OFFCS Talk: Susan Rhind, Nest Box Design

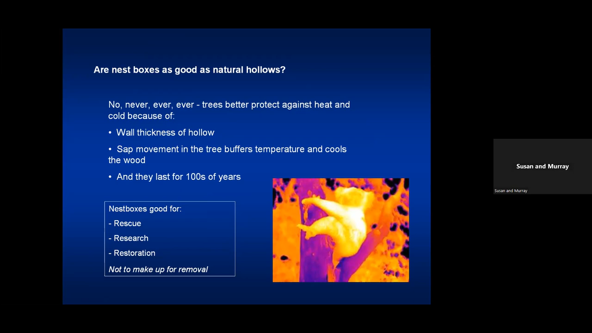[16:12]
situation but they don't make it for the removal of the perfectly good hollow bearing tree and this this business of the the temperature it with the sap movement is one of the biggest ones in australia and the problem is going to get worse when you have those screaming hot days a nest box gets very hot have
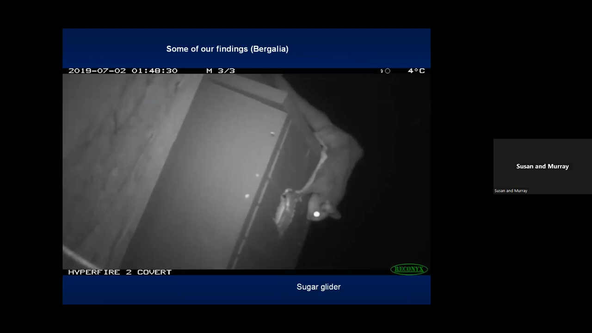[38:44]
and uh we've got cameras on some of them so i just wanted to show you some of the pictures we're getting and i would say 90 of the nest boxes of all different shapes and sizes we've got at our place have been used we've got a couple of the cockatubes and they have all been used all of the cockatubes that have been used have been used by brush tail possums so that's not what we're after but it means that the animals can get safely in and out and that does answer one question so these are the wooden boxes that we've got so there's
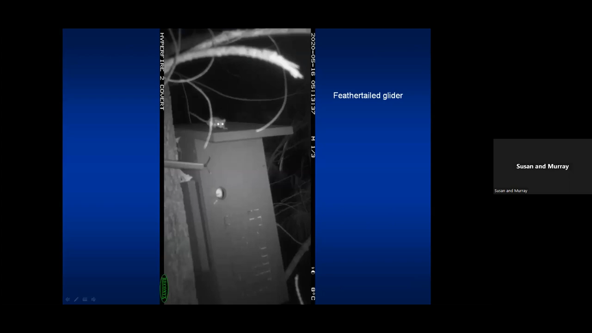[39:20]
a feather tail glide brush tail possum now brush tail possums will try and enlarge any entrance to a a nest box
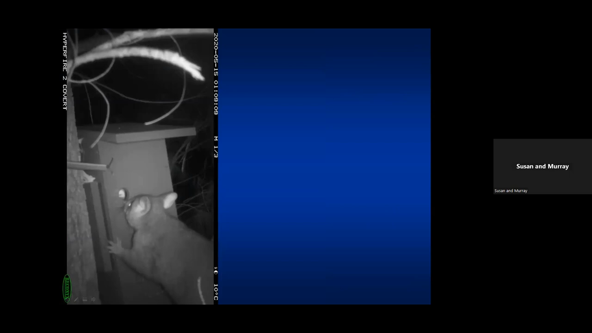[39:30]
and here's a picture of a mother and she's going to show her brush tail possum and she's also going to show her youngster how it's done look the way around chewers is just that that front panel if you're building in this box just that front panel you can actually build that out of hardwood or you can put a metal plate on the front with with your entrance drilled into the metal plate and that that sorts them out but look at this chomp chomp and here youngster you i'll show
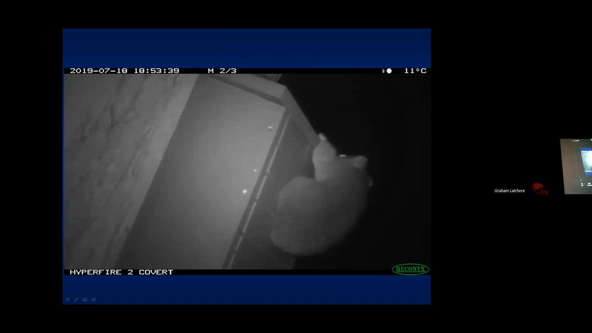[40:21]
going back in they like it really tight they want themselves to be the biggest thing that can fit in there and not be followed by something bigger so that's that's why they like really tight entrances uh these are some other
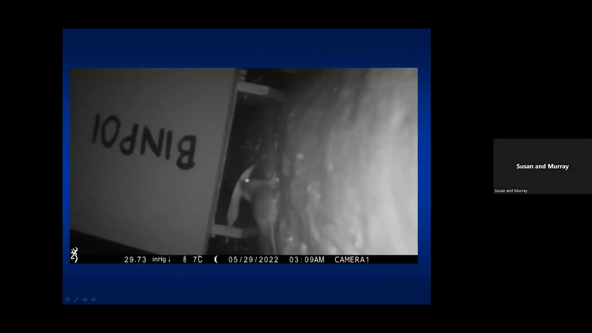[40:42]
one of the lovely things about using cameras um is that you can catch behavior now this is an antichinous and it's bringing nesting material in
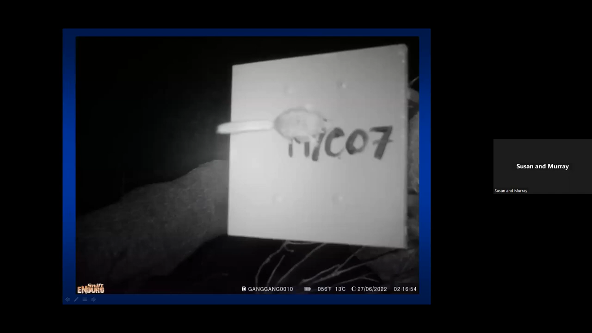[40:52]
there's a little feather tail glider on another box sitting on the top oh and can you see down down the bottom of this picture here you can
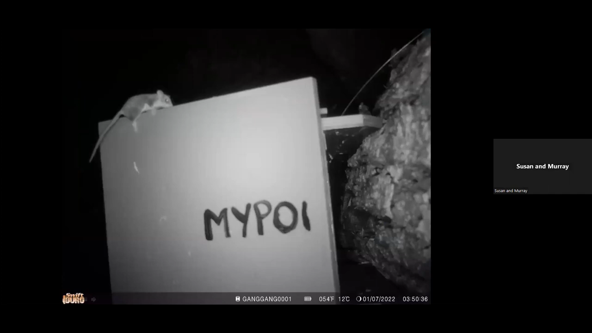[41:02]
see uh information about temperature as well it tells you the temperature time and date so you get a lot of behavioral information from cameras they're just fantastic and you can get them quite cheap now you know even aldi sell them for about 125 so this is a little feather tail glider i love this one this the
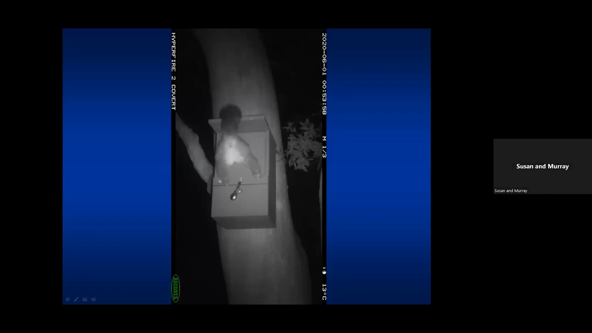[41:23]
one of the brush tail possums going in it sort of summed up 2021 didn't it 2020